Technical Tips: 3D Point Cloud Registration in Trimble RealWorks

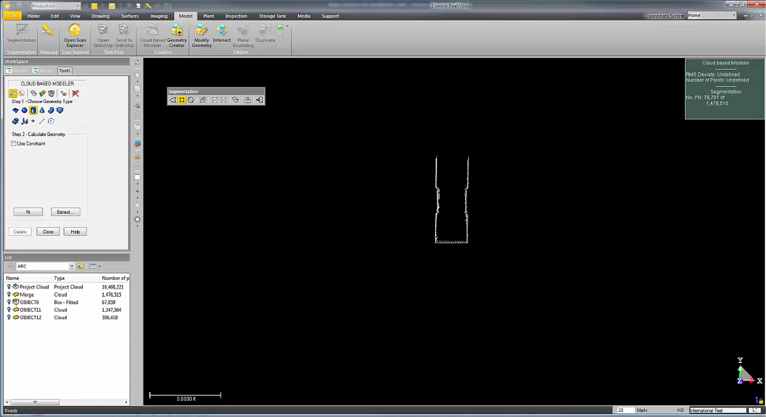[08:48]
this is a very useful tool in creating alternate UCS's for surveyors who might be working on state plane coordinates